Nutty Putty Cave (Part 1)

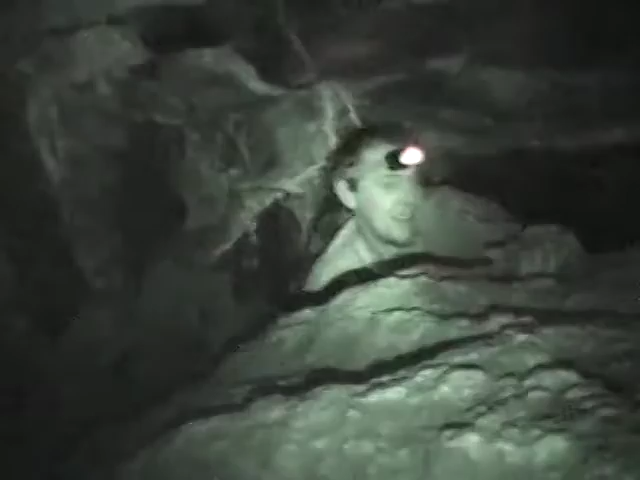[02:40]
Oh yeah, it looks like it gets really bright when I look at it. Where's Alex? He's down here. Hi Alex. Hey. I'm going down. Alex, you want to help me? You want me to help you? Yeah. Hey there buddy. What's up Jay?
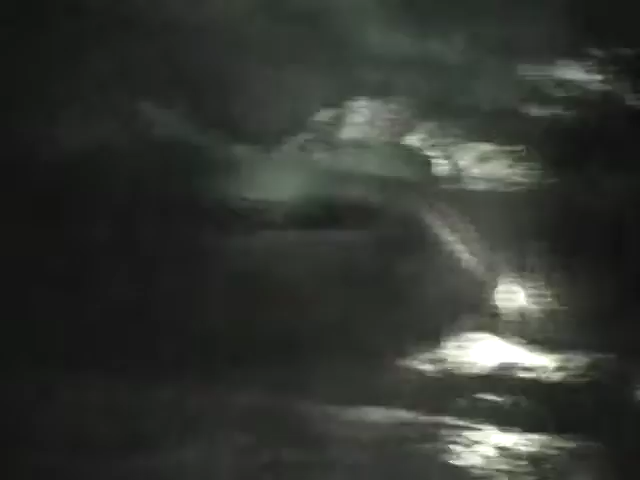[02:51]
See ya Jay. Okay. Jay, are you coming this way or are you going that way?
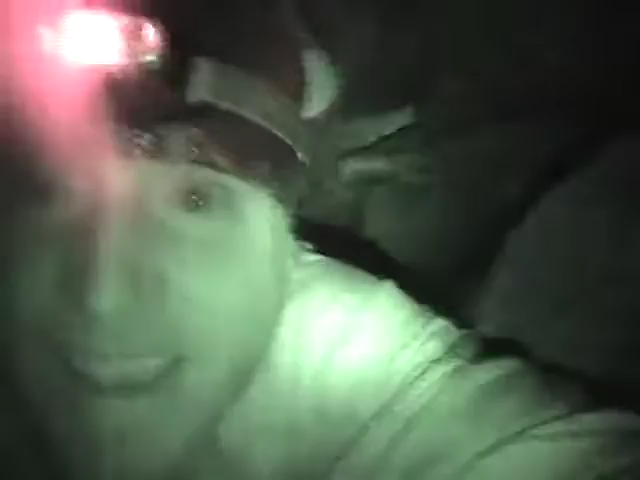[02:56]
How's it going there buddy? I'm going to give you a shot over my back. I crawled through this spot that he just wedged through.
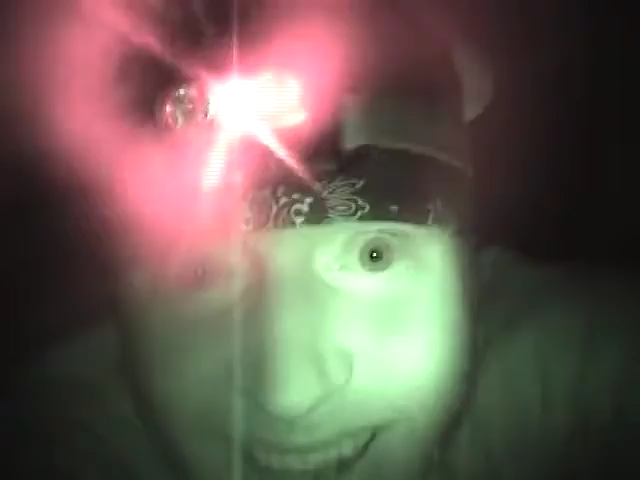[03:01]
Now Jay, you want to go off to the right, okay? Let's see. Follow Zach.
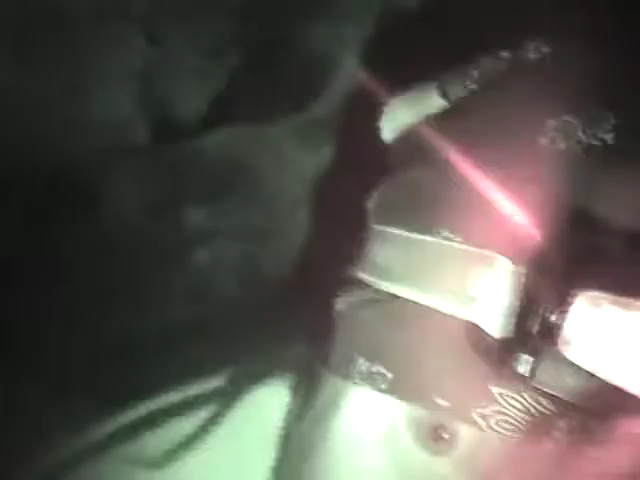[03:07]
Unless you want to hand me the camera. Yeah. That's the hole I just came through.
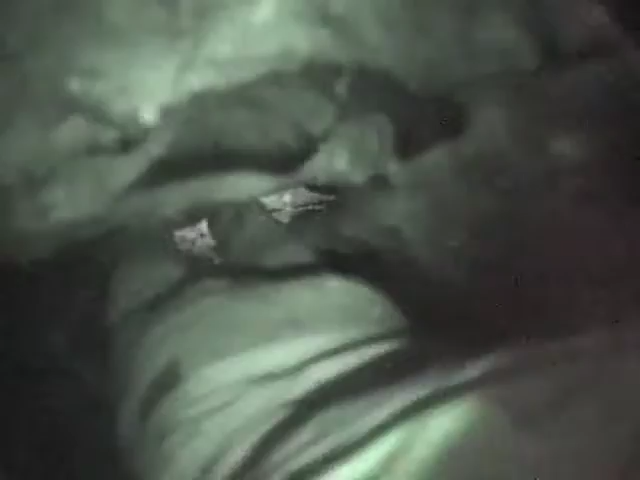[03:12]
Right there. And now Zach, my bro, he's over there.
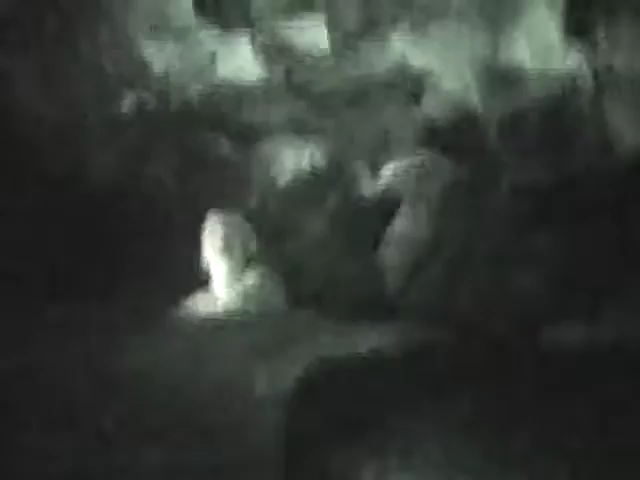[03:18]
He looks like he's going down a separate hole. Yeah. And then up here, we got some people down in there.
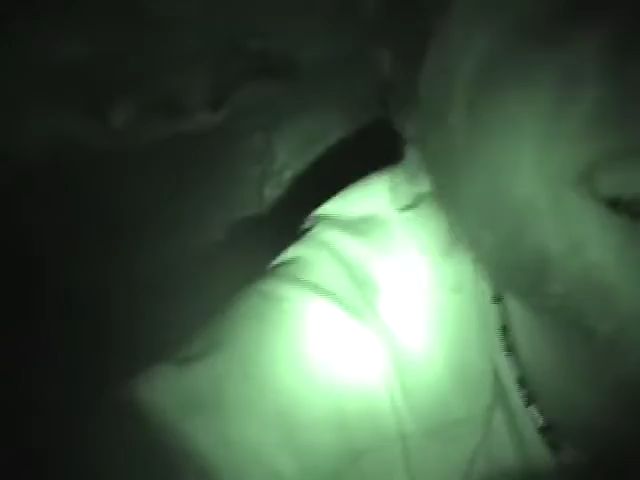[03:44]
Where's he off then? I'm just going to shine it up like that. Or down like this.
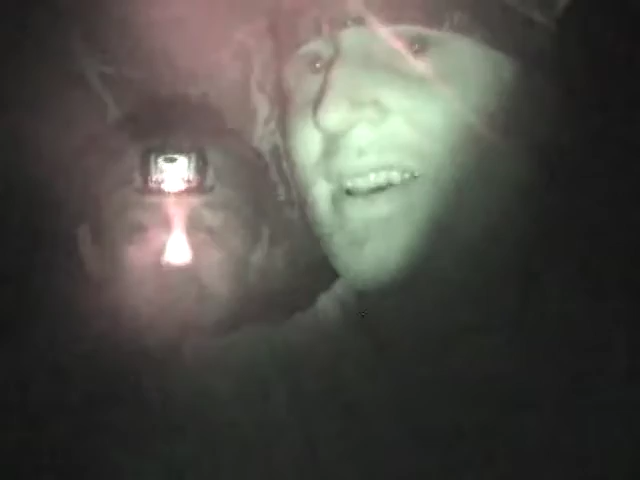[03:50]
I'm just going to shine it down. Yeah, there we go. Turn your light off onto the night one.
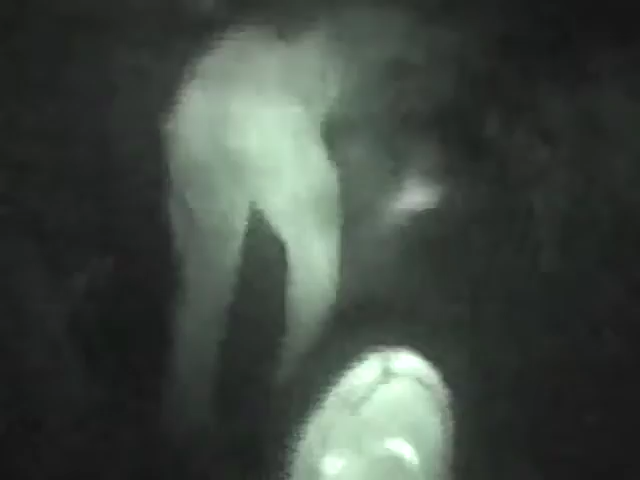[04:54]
Does anybody see what I see? Up here. About 20 feet, 30 feet straight up into there.
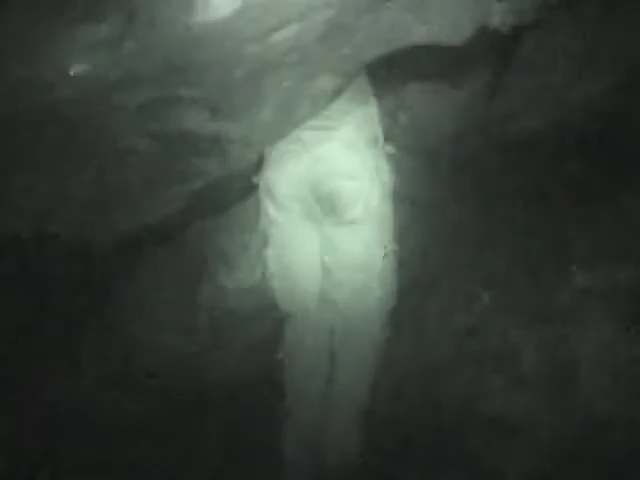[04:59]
Yeah. Yeah, that's that room. There's a room up in there. We had a nice shot of your ass, Jay. Ooh.
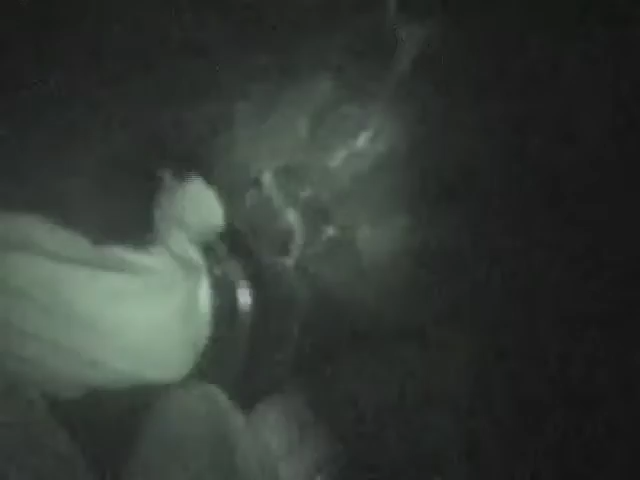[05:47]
Actually, Zachariah, may I hand you this? Yeah, I'm not really on solid ground, but...
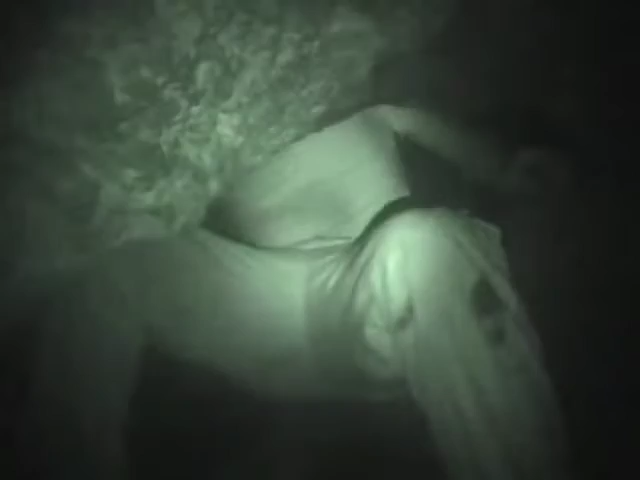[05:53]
You can just reach straight up from where you're at. You know, you need to move. Got her? Yep.
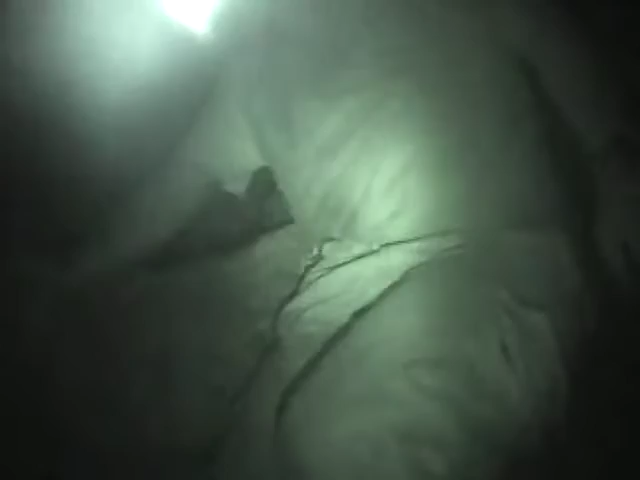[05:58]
Handle on the top. And then, uh...
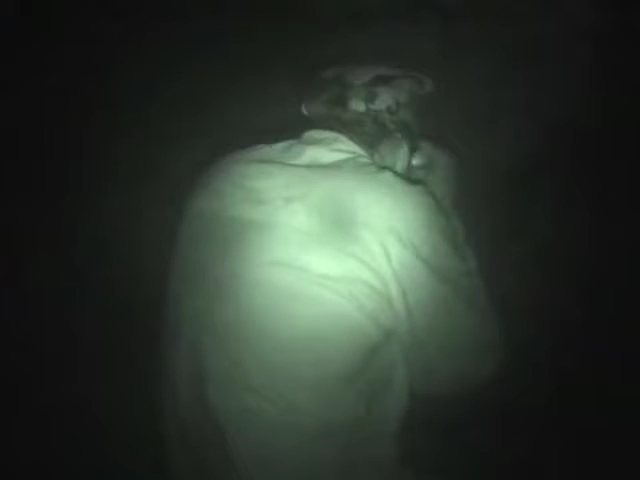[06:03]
Boy, that gets big down there, doesn't it? Yeah, it gets real big later. Like, pretty big.
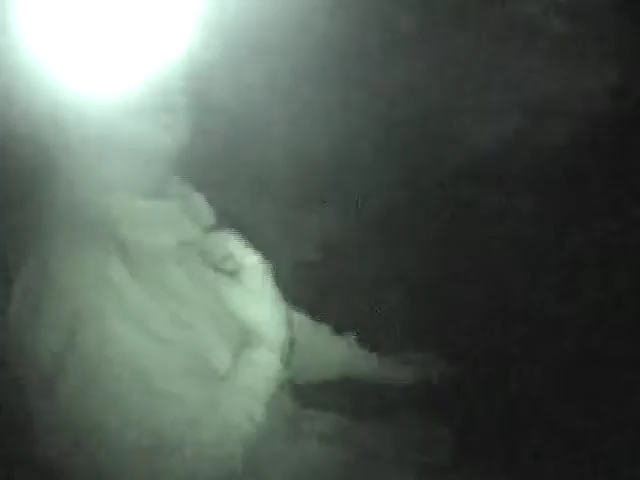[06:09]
Not like the leg-type big, but... Alright, Alex is going to cruise down through the hole here.
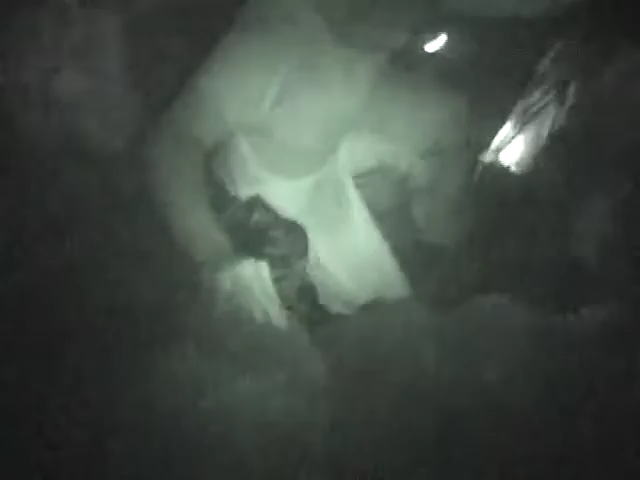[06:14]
Wait, can you imagine if one of these rocks let loose? It'd just kill you so quickly. Or if there was an earthquake and everything collapsed.